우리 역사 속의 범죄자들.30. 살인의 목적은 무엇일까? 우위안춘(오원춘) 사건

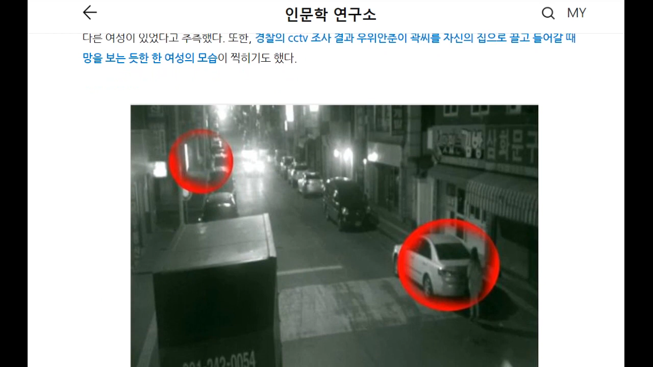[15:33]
저 앞에 빨간색 동그라미가 잘 보이시지 않겠지만 우이한춘이 여자를 끌고 가는 모습이고 이 앞에 뒤에 사마문구 앞에 자동차 뒤에 한 여성이 서서 그걸 지켜보고 있죠. 사건 발생 여성은 망을 보는 듯한 모습으로 그동안의 의혹을 샀던 모습이고 지나가던 피해자를 전봇대 뒤에 있던 오원춘이 덮치는 모습이다 라고 되어 있습니다.